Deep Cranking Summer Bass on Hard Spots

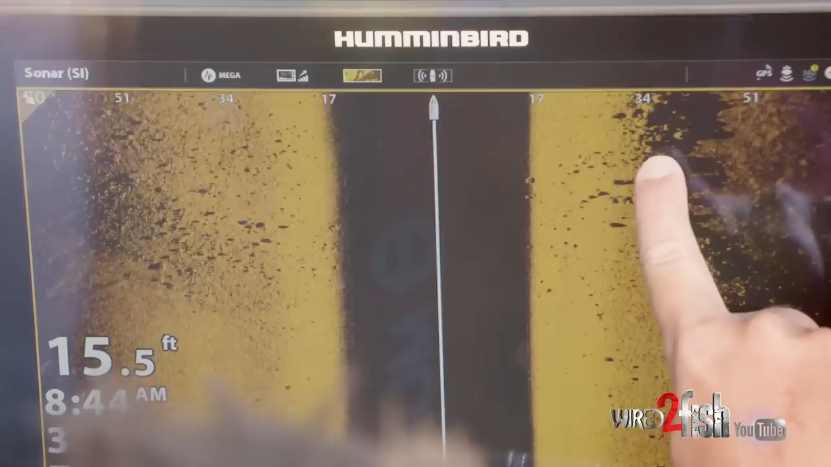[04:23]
On screen: depth 15.5 ft
cast a key cover that you mark you know when you're doing your scanning at the council and this is auto chart live I I've mapped this little spot here this lake
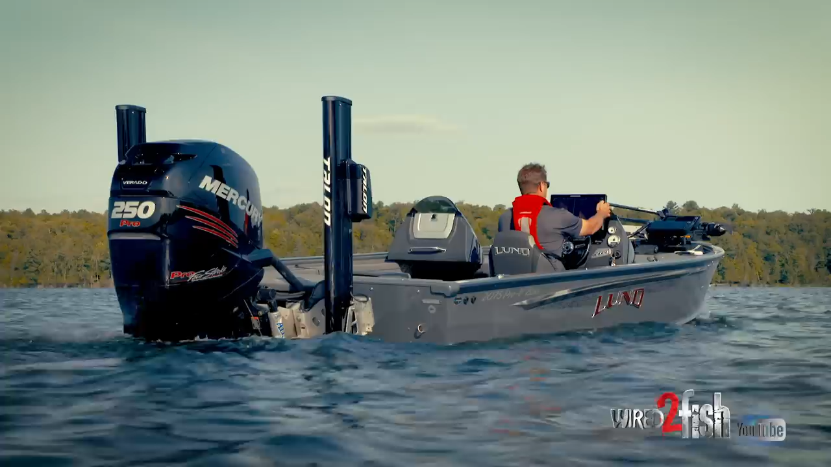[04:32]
you know it's just a real rudimentary map so what's interesting though
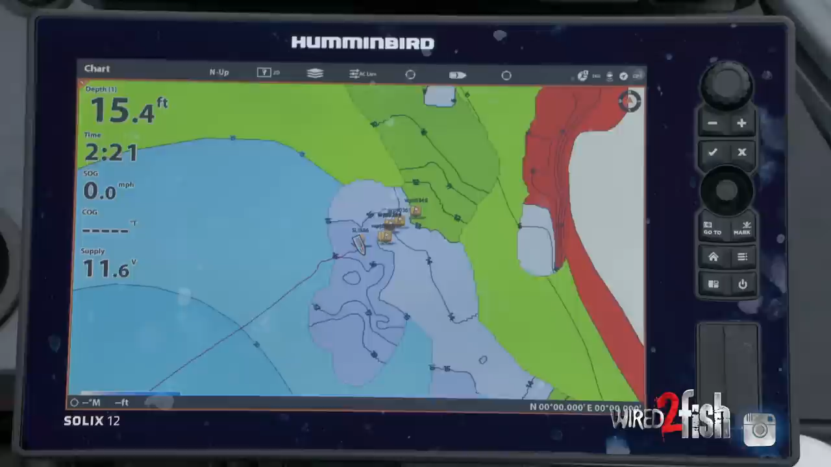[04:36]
even though I custom map this at one foot contour interval there's very little change so
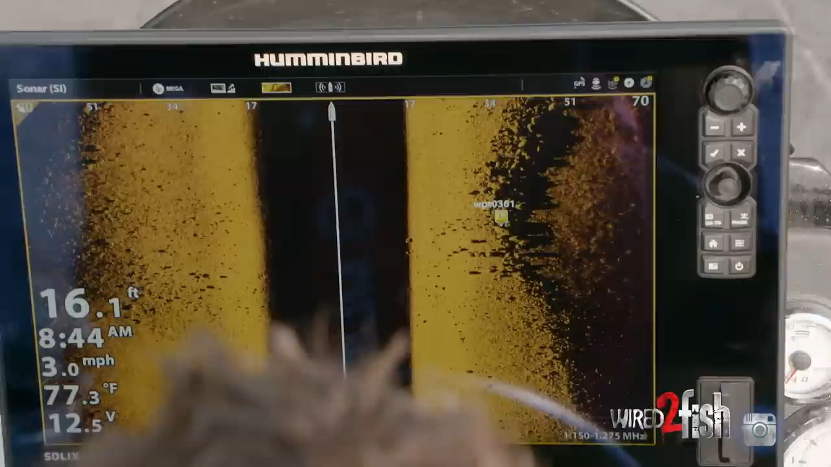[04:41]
On screen: depth 16.1 ft, water 77.3°F, speed 3.0 mph
had I not driven this spot with side imaging I wouldn't know it exists because it's real small and you can
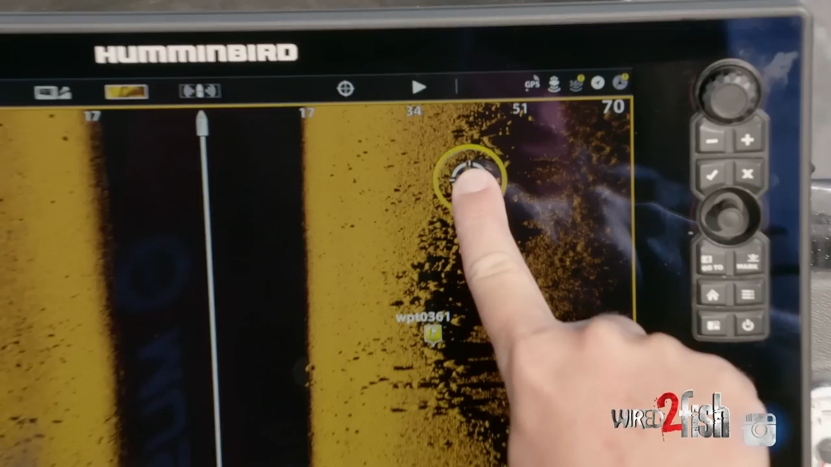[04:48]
see the side imaging screen it's just a little rough patch just this is all bottom composition driven that's why those bass were there